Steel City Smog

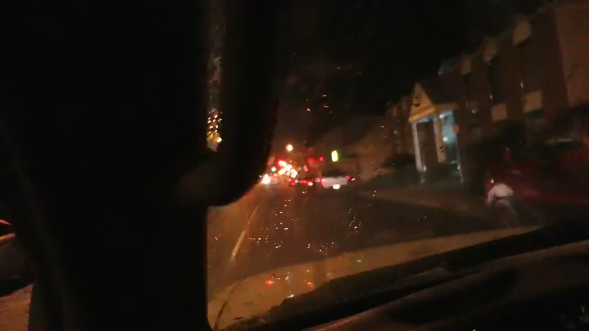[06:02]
Okay, check it out, it's barely raining here, but at the end of the street, it's starting to rain more here,